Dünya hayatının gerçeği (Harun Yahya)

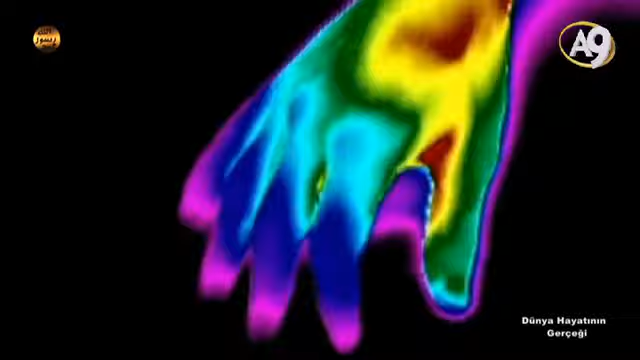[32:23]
Ekranda ölüm sonrasında bir bedenin soğumasını gösteren,
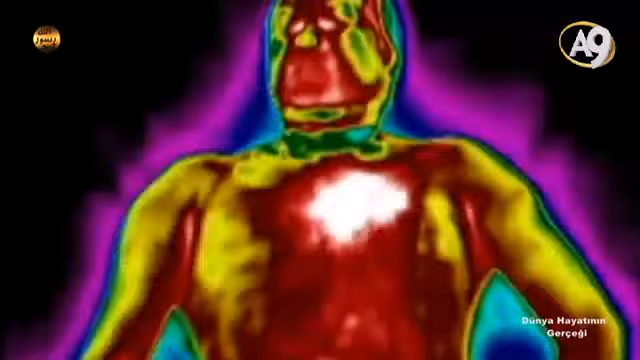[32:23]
termal kamerayla çekilmiş görüntüleri izliyorsunuz.
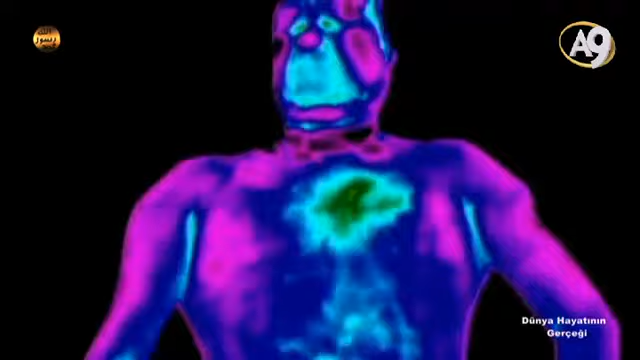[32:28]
Vücut ısısı hızla düşer ve ölüm bütün bedeni kaplar.